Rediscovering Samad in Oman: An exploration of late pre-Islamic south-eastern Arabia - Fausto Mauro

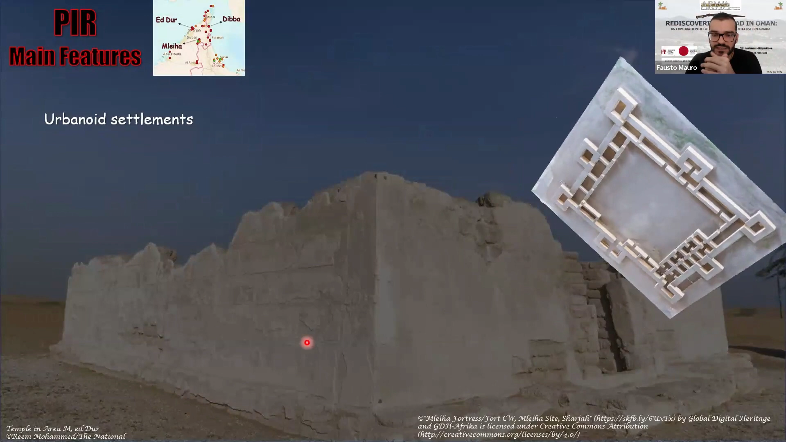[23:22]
dedicated to shamash we have uh fortresses we have force and especially here on right we have complex buildings we have complex architecture here on the right this rotating building is the fortress in the area cw of mleha which has a squarish shape it's around 60 times 65 meters and is constructed on mud bricks and stone for the foundation it has it shows
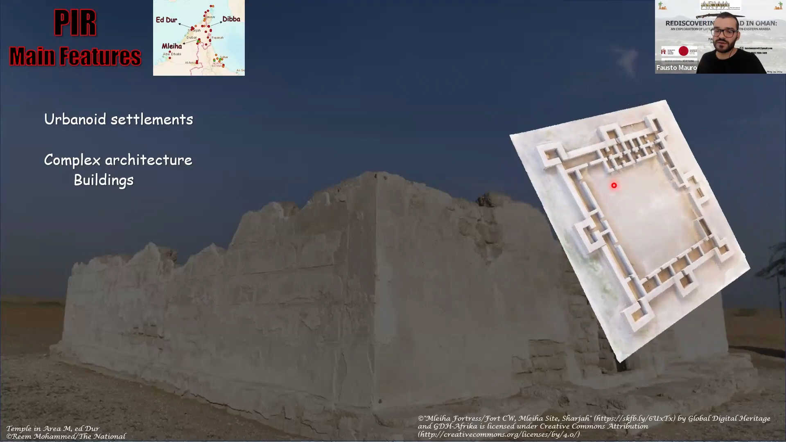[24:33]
as um but anyway it was a very important center for power for local power because actually three coin molds has been found inside this building and it's pretty uh rare to find such fun as well i'll show you later what i'm talking about then we have the another kind of complex architecture for the for the funerary architecture this is uh the tomb of the ahmud uh fa5 founder and escalated by the belgian team at mleha
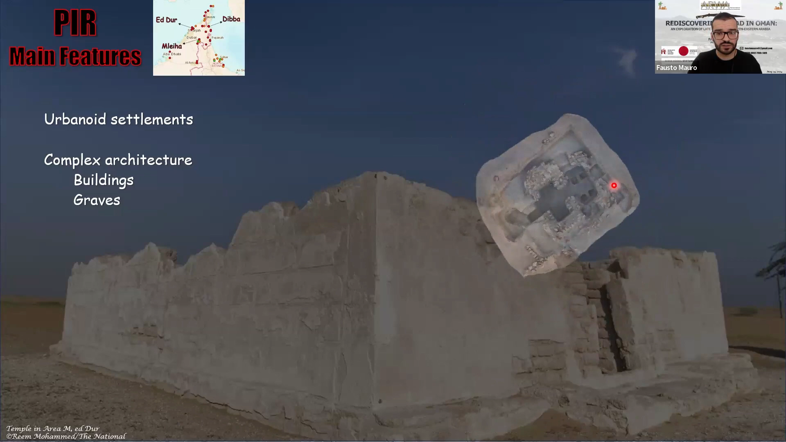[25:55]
moving to touching some other aspects uh here you see the the inscription uh as i as i say for the inspector of the king of oman